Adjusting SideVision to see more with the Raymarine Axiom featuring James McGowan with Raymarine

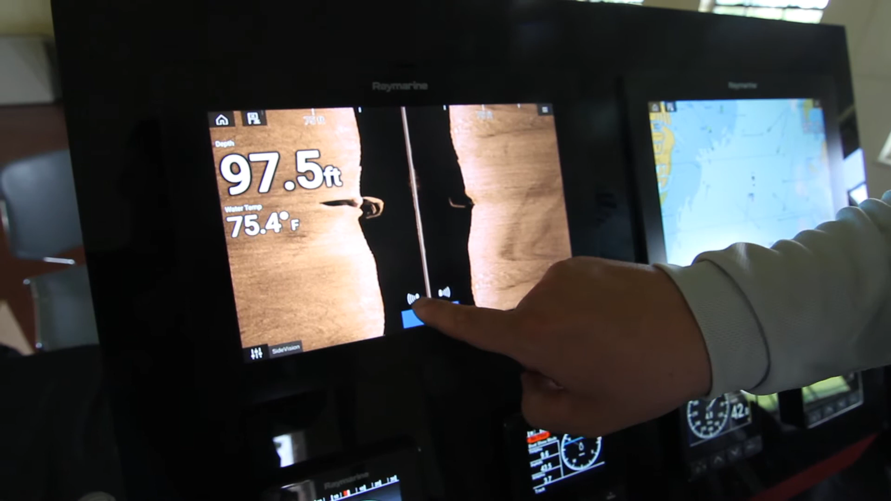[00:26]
On screen: depth 97.5 ft, water 75.4°F
just the right side array, or both. So right now we're in both. I touch this icon here.